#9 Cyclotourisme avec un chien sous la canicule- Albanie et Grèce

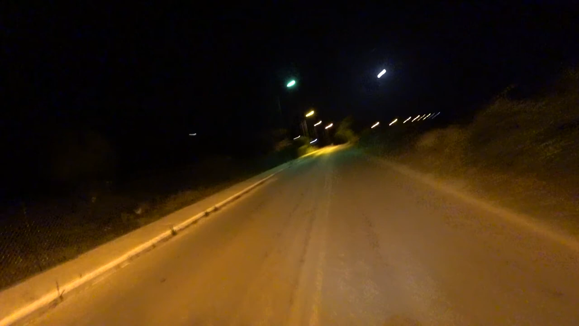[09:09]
Donc là, pour le moment, la route est complètement éclairée. Comme vous pouvez voir, on a des bonfards. On voit bien la route. Je ne sais pas si vous entendez l'ambiance.
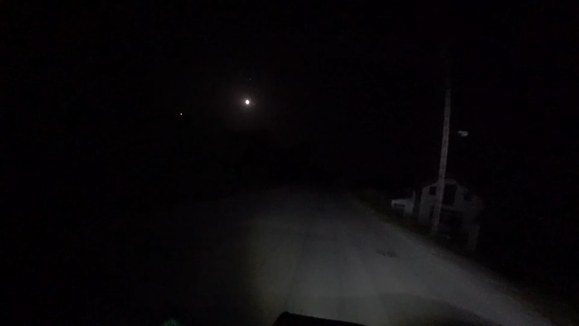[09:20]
Donc, tous ces chiens-là qui aboient, j'espère qu'ils sont tous dans un enclos. Ça fait bien flipper, franchement. Encore un truc mort. On a fait Igomenista de nuit.